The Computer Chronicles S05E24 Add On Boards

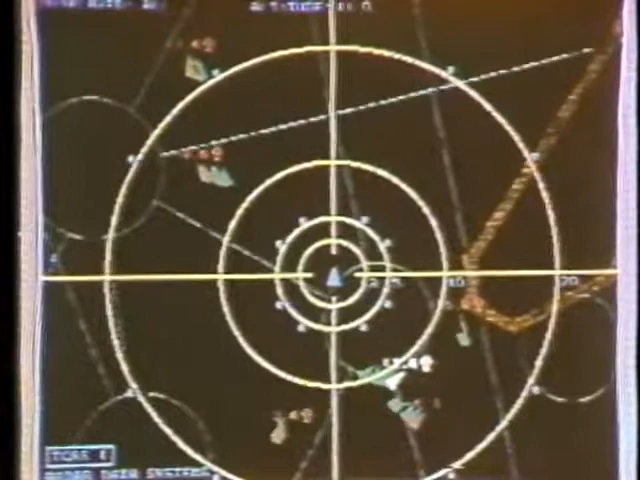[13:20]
TV Producer, from Computer Friends of Portland, Oregon, allows the two displays to be superimposed. In this case, one of them, the map, is coming from a video cassette.
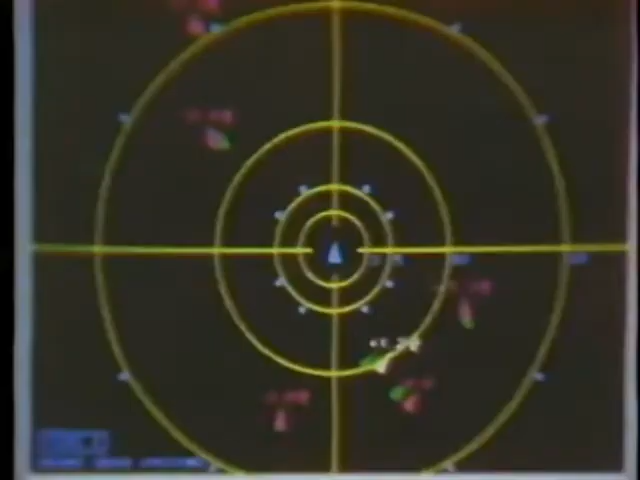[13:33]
The actual technology that will go into making RDS's low-cost collision avoidance system is proprietary and will not involve use of TV Producer.